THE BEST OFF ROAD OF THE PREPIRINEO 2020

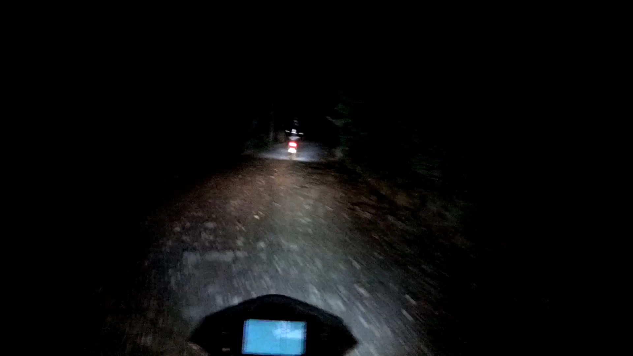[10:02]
Vamos camino de Ripoll. Hemos cogido aquí una pistita chula, chula, chula. Pero ya se nos ha hecho de noche. ¿Qué le vamos a hacer? Chicos, mira aquí, ya empieza a haber un poquitín de roca. Venga a bailar un rato. Estamos disfrutando de la noche. La noche es joven. Ya casi estamos acabando. Y aquí vamos más off-road.